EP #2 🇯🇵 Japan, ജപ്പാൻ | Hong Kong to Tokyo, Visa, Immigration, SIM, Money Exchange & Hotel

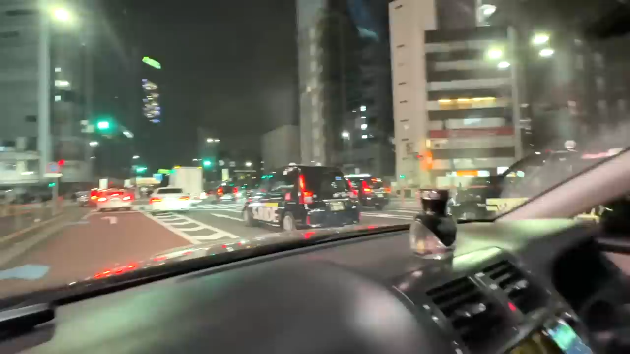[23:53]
ഈ കാണുന്നത് ഇവിടുത്തെ ടാക്സിയാണെന്ന് മനസ്സിലായി. ഇങ്ങനെ കുറേ സംഭവങ്ങൾ എനിക്ക് ഷെർബിൻ്റെ അടുത്തുനിന്ന് മനസ്സിലാക്കാൻ സാധിച്ചു. ലൂയി വിട്ടണാണ് ഈ ബിൽഡിംഗ് മൊത്തം.